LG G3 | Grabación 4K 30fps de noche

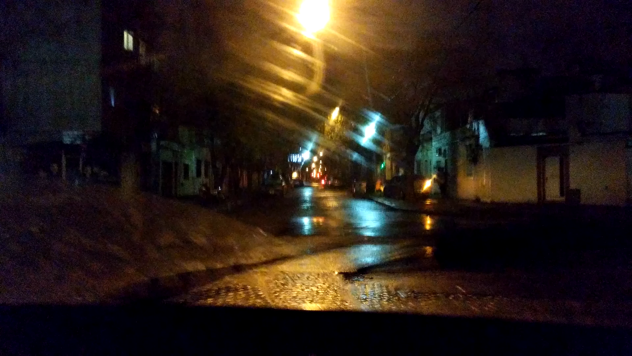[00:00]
Bueno, estamos grabando en 4K con el LG G3, tenemos acá el señor Juan Manuel Tassian que probablemente no se vea nada porque está todo oscuro y de noche y justamente estamos haciendo la prueba de video de noche estamos aparte, aprovechando que tenemos este aglizador óptico estamos manejando sobre un camino empedrado lleno de pozos y lleno de parches y esto va a ser aproximadamente unos 30 segundos de video así que disfruten mientras nosotros nos movemos y vamos a ver si nos vienen a chocar no se ve nada,
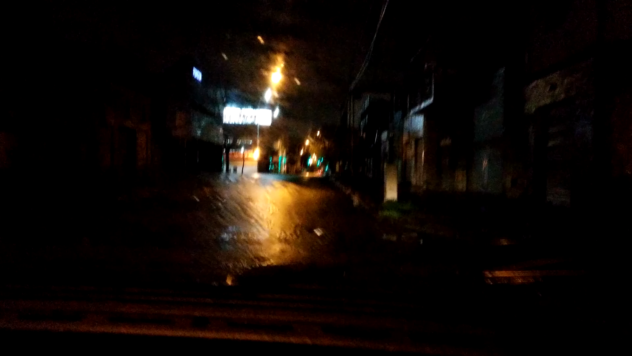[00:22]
hay muy poca luz pero por lo que se ve en la pantalla por lo menos hay poco ruido así que ya casi son 30 segundos, nos vemos en próximos videos chau